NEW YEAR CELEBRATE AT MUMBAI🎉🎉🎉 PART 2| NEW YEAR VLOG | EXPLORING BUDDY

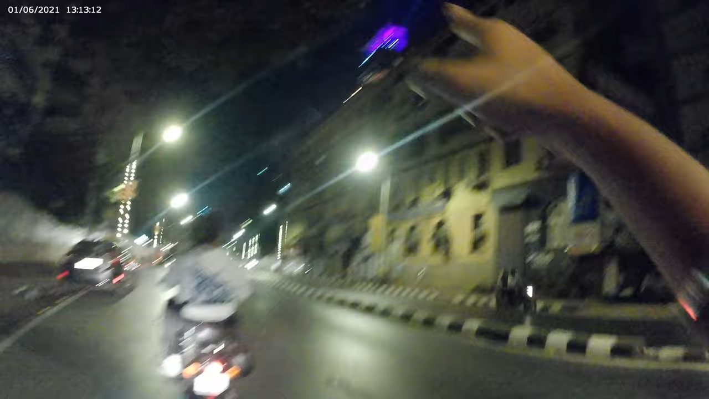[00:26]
ये देखो ये जो पिंक वाला घर है ना, ये मुकेश अंबानी का घर है भाई भाई, ये है मुकेश अंबानी का घर।